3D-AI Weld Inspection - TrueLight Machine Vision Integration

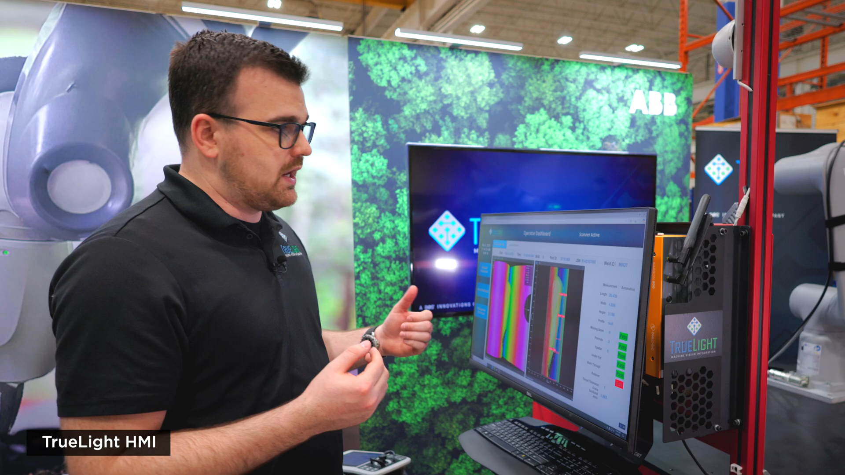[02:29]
This is real-time live data coming off of that scanning process. Our HMI gives you the option to look at the 3D image, the 2D image, you get an immediate summary of all of the different criteria that it's being inspected for.
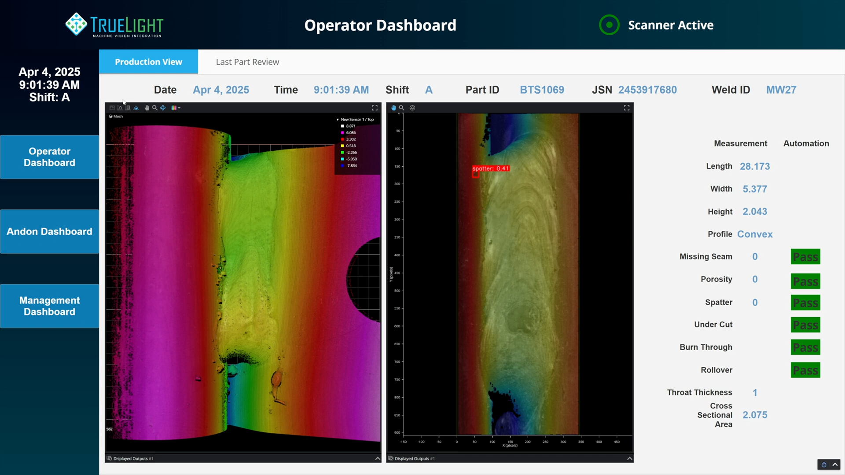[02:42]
Any of the measured features you get a measured output.